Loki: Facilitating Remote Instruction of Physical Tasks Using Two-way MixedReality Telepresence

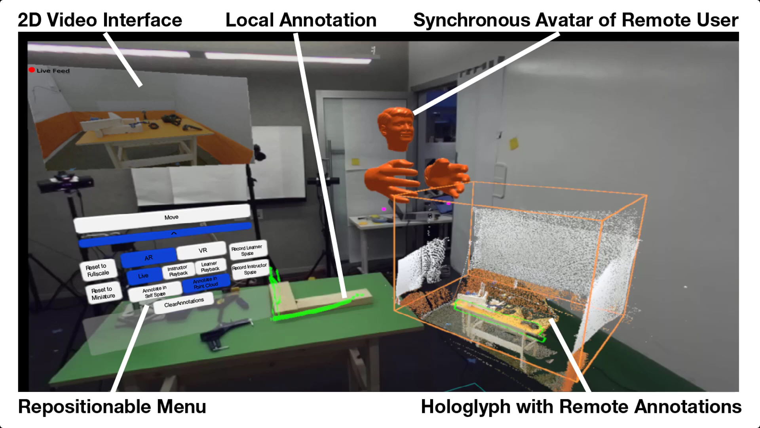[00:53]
Loki leverages video, audio and spatial capture along with mixed reality presentation methods to allow users to explore and annotate the local and remote environments, record and review their own performance as well as their peers. In contrast to prior works,
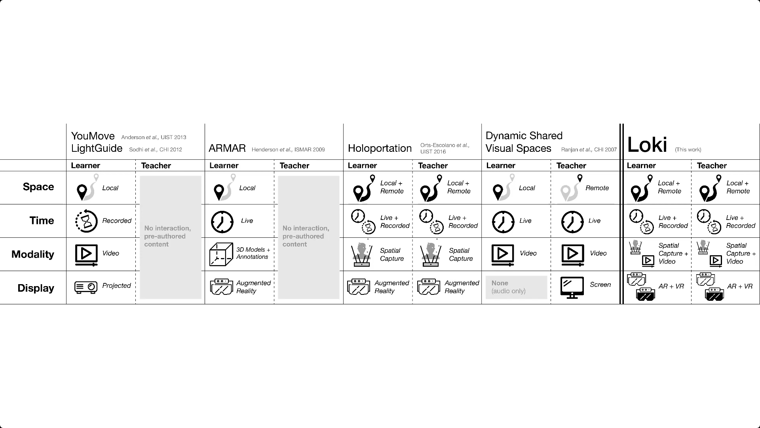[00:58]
the system design of Loki also enables easy transitions between the elements of the explored design space.
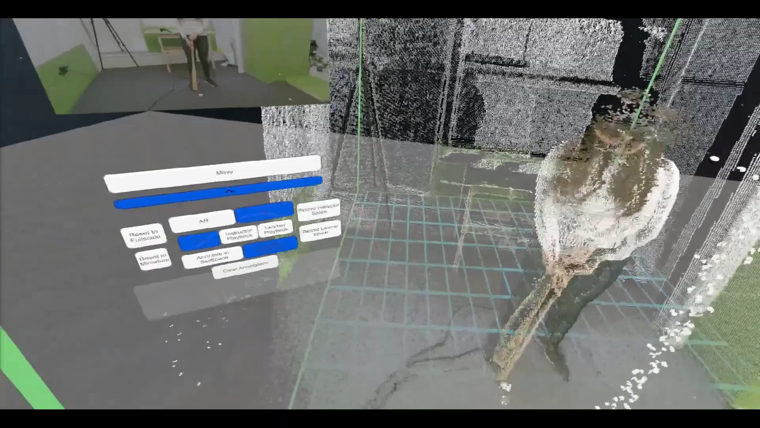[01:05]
Loki conveys spatial information using hologlyphs.
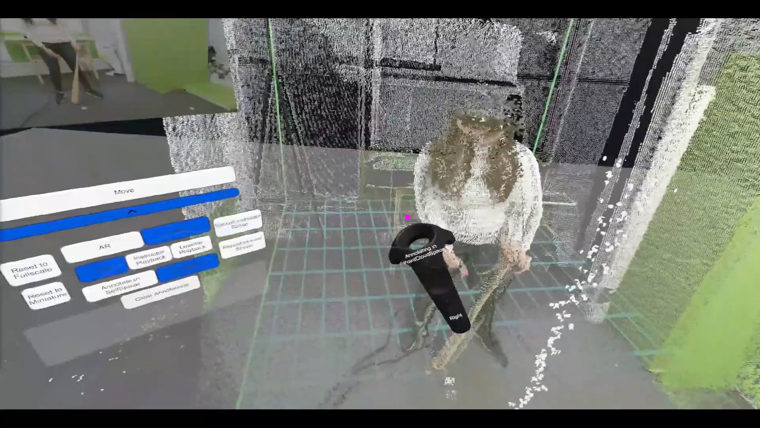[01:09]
A hologlyph is a point load of the captured environment and contains any annotations anchored to that space.
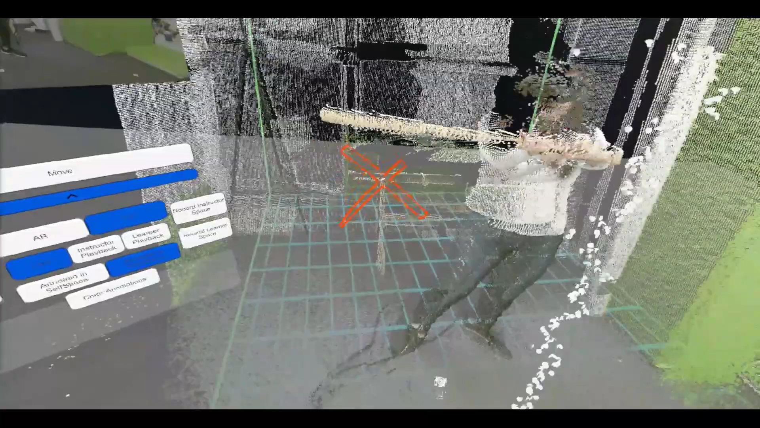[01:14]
It could either display live content from the present or
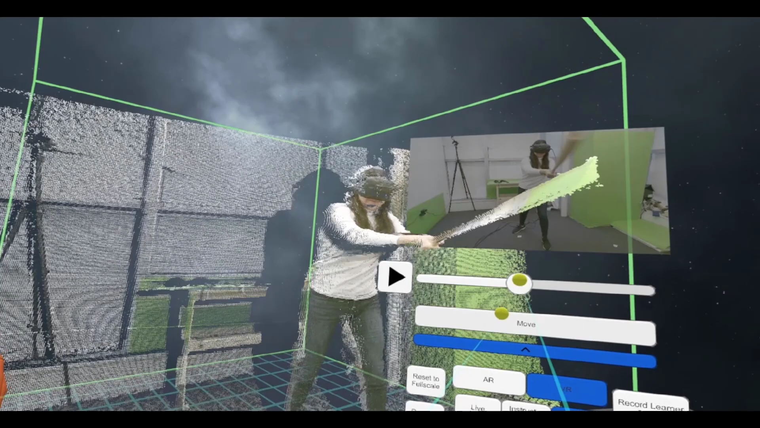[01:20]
recorded content from the past and it could be of your space or your peers.
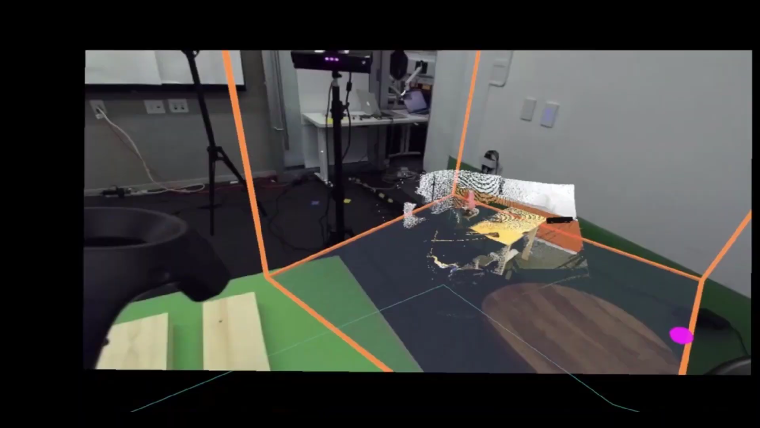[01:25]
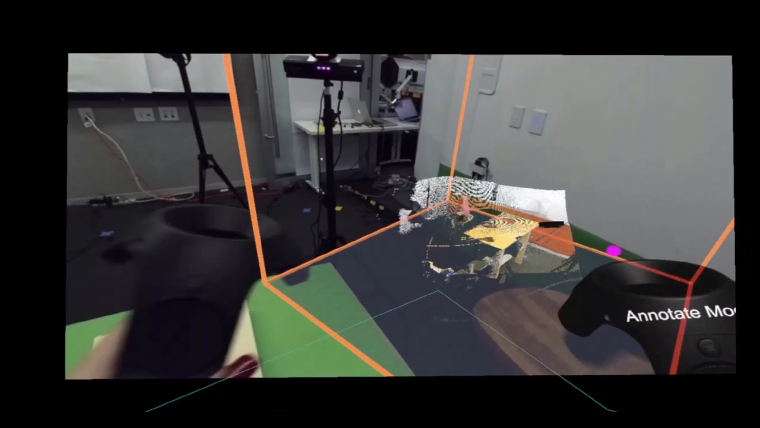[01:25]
The hologlyph can be scaled and manipulated to optimize its placement in space.
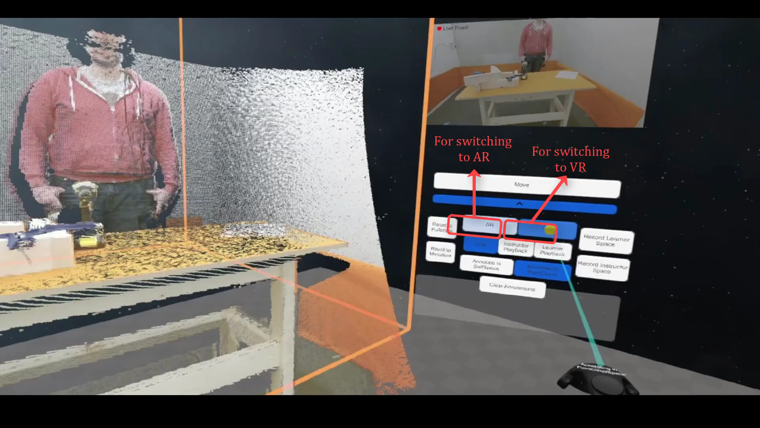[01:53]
Loki enables transitions between AR and VR,
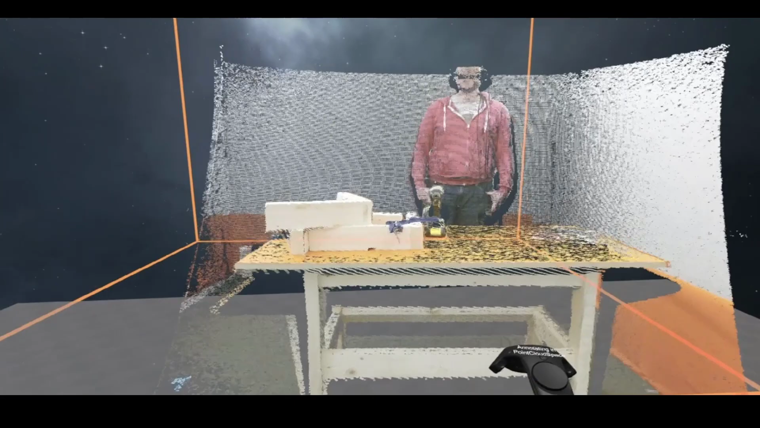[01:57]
where VR can be used for free and focused observation without distractions from the physical environment.
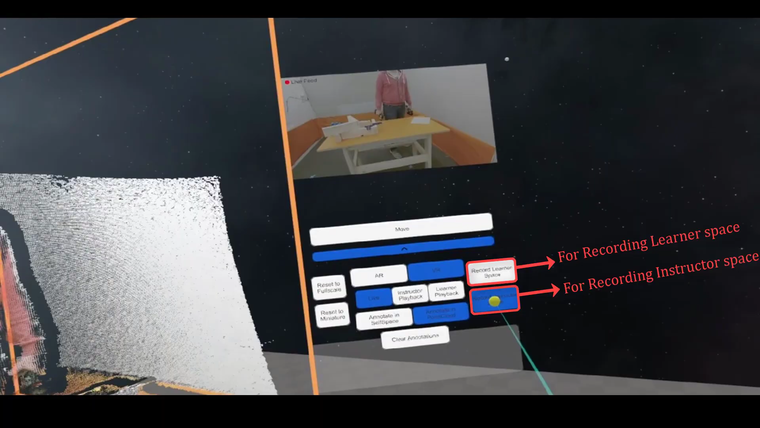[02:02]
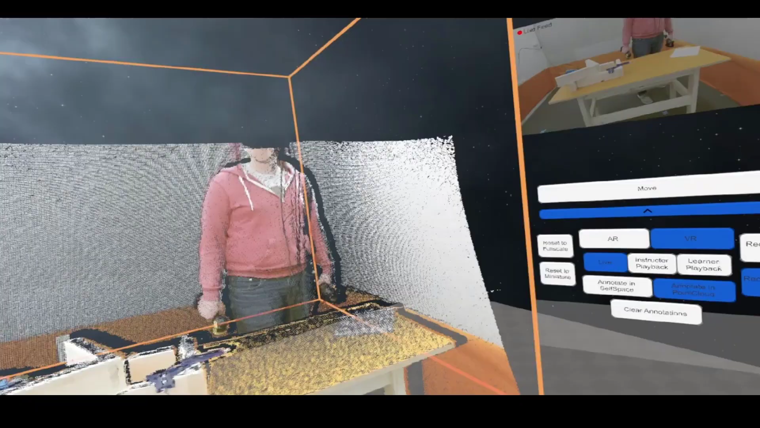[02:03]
Loki also allows recording the hologlyph and video of a space of your choice.
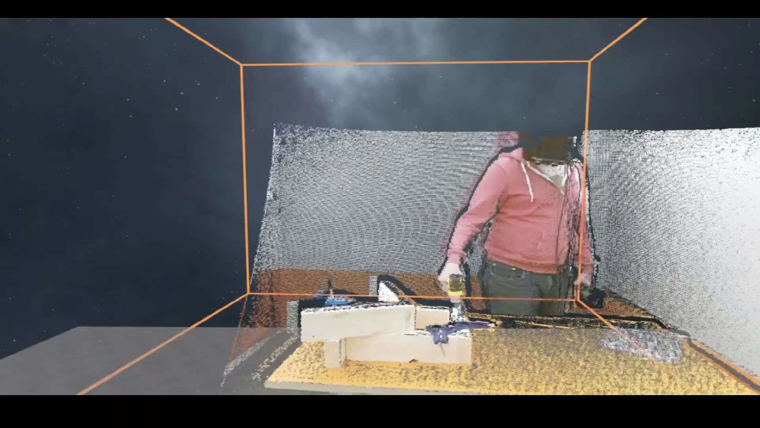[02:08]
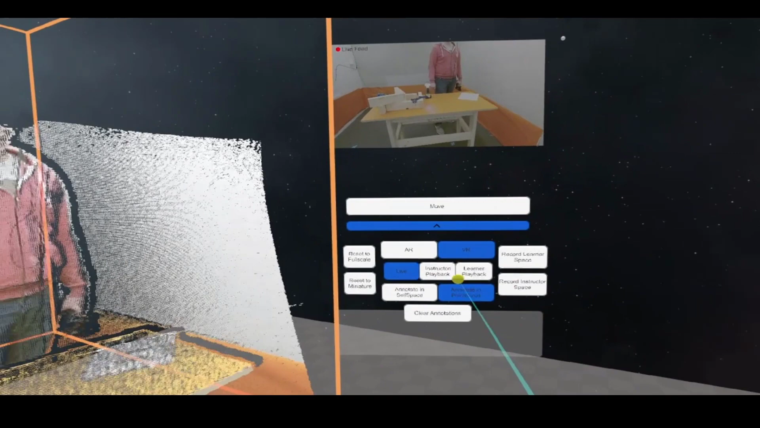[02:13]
Once you have finished recording, you can then transition between live and recorded data allowing both learner and instructor to playback the local or the remote space.
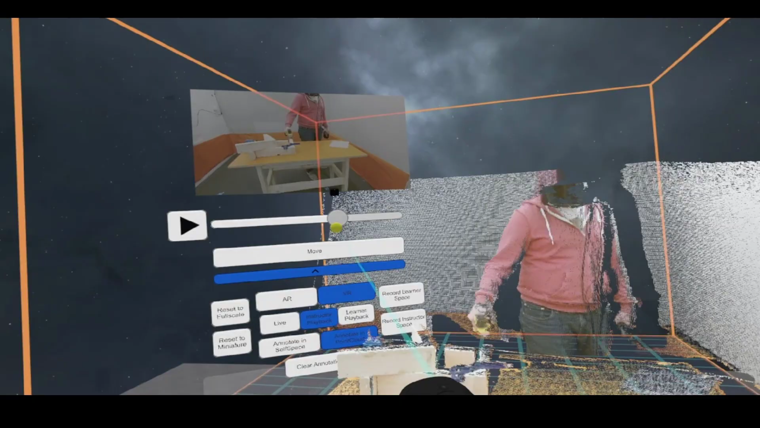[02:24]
The user can now revisit and annotate that with the other user in a shared and collaborative manner.
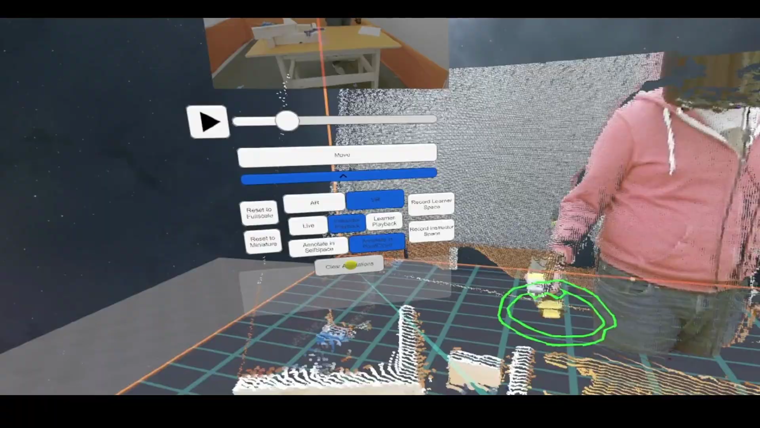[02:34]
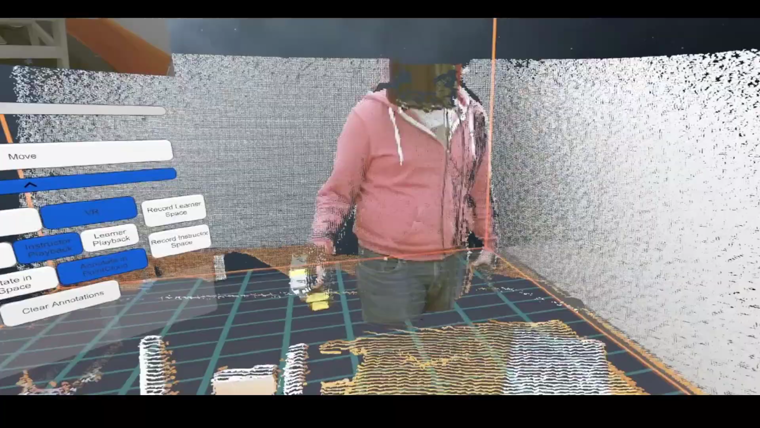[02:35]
The user can also choose to do any of these actions in AR,
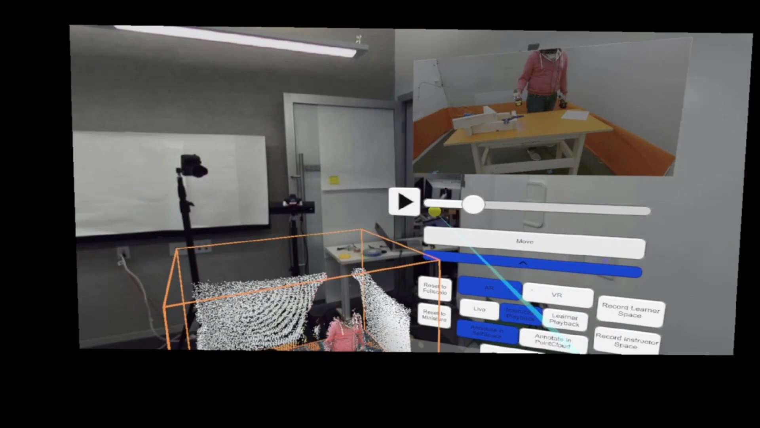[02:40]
in which they can place the hologlyph in their physical environment and then use it as a reference for their task.